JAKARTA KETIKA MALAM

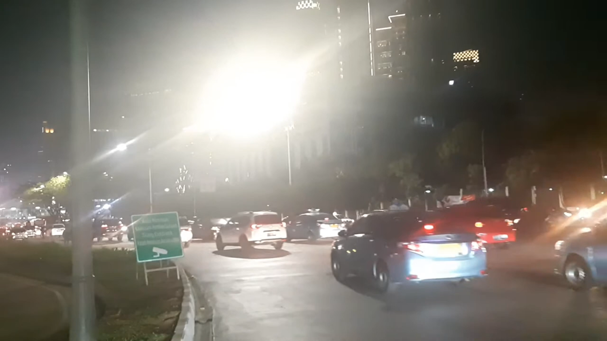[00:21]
dan untuk saat ini pukul 8 malam dengan kondisi perjalanan sedikit macet guys. Mungkin arah ke sana agak lancar juga guys. Nah oke guys, kita lanjut.
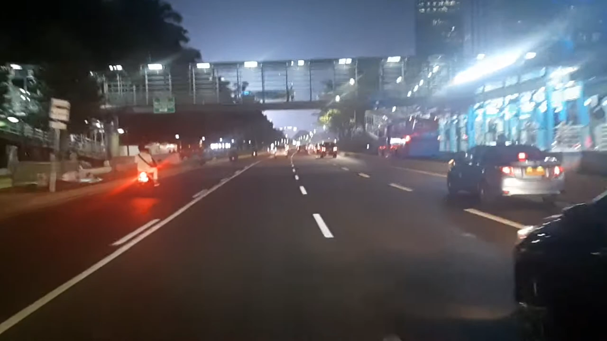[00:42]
Sebelumnya kita awali dengan assalamualaikum warahmatullahi wabarakatuh. Salam sejahtera, semoga tetap setia, bahagia dan sehat selalu. Dan saya sekarang sedang berada di Jalan Jenderal Sudirman. Akan menuju di suatu tempat atau tujuan akhir kita adalah Harmoni guys.
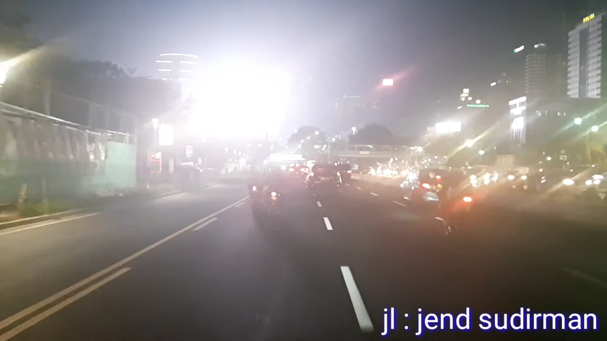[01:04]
Beginilah situasi kondisi di Jalan Jenderal Sudirman. Perjalanan sedang lumayan lancar guys.
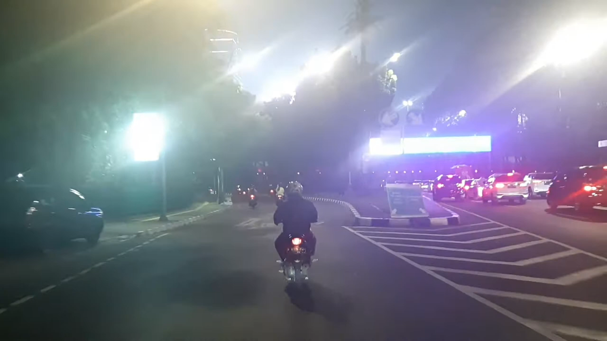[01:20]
Kalau untuk biasa kita lewat sini itu ya, kalau nggak dibilang macet apalagi.
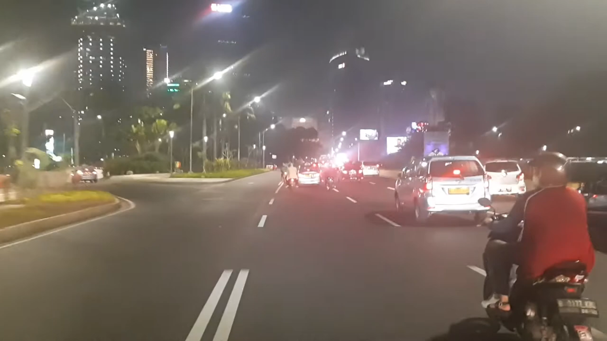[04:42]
Oke, masih tetap bersama kami di Jalan Jenderal Sudirman dengan menyusuri jalanan ibu kota Jakarta guys. Dan kini saatnya sebentar lagi kita akan sampai di Bundaran HI. Di sini kita akan mampir untuk menyaksikan kondisi situasi di Bundaran HI, guys.
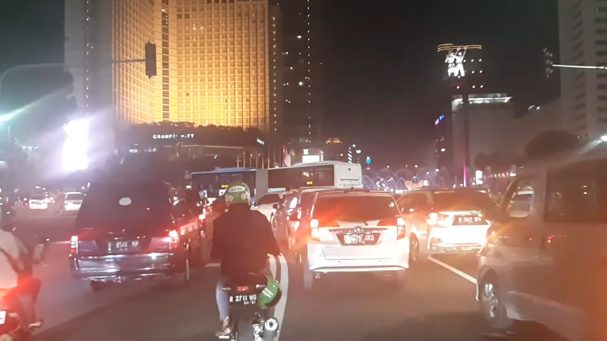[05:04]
Oke, masih bersama kami, pantang terus.
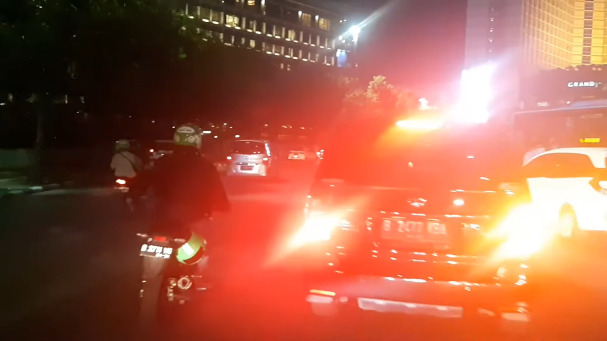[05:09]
Tetap masih di Bundaran HI,
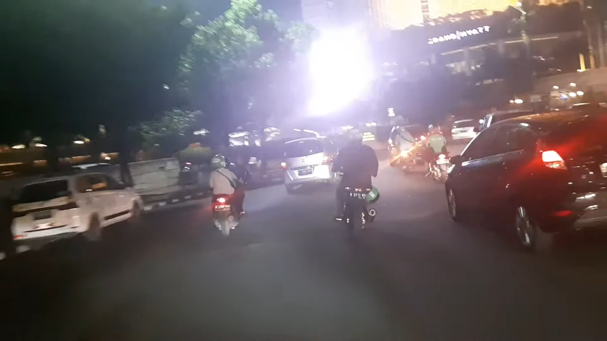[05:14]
kita akan mampir sebentar untuk menyaksikan Bundaran HI.
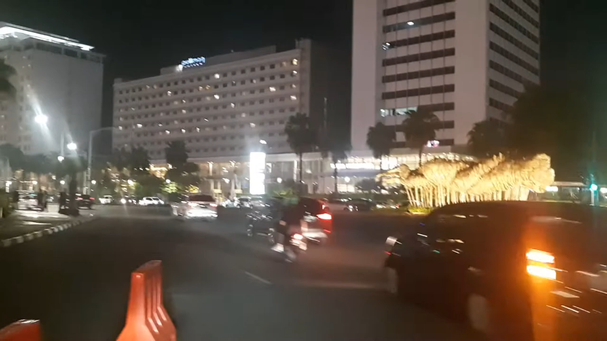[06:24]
Dan kita akan meluncur dari Bundaran HI menuju Harmoni, guys.
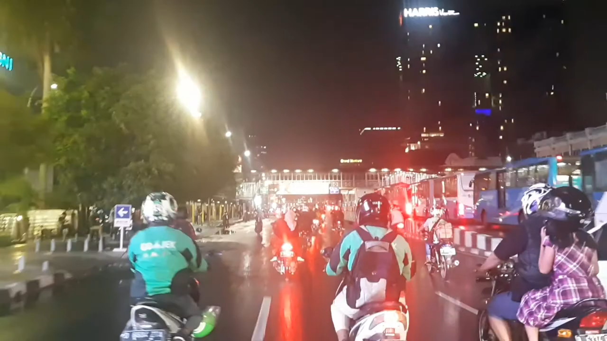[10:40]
Oke, masih bersama kami. Kini saatnya telah tiba di lokasi yang kita nantikan, guys. Untuk tujuan akhir kita adalah Harmony. Disinilah lokasi Harmony tersebut, guys.
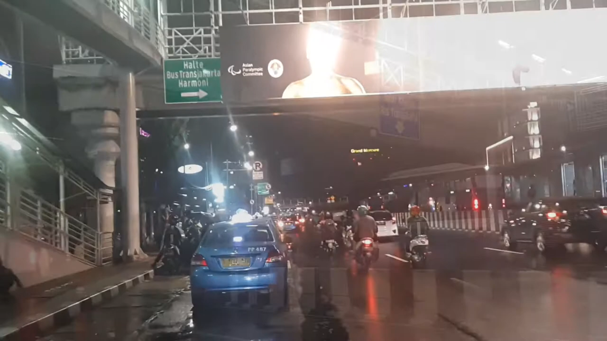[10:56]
Inilah pusat busway dari seluruh penjuru Jakarta, guys.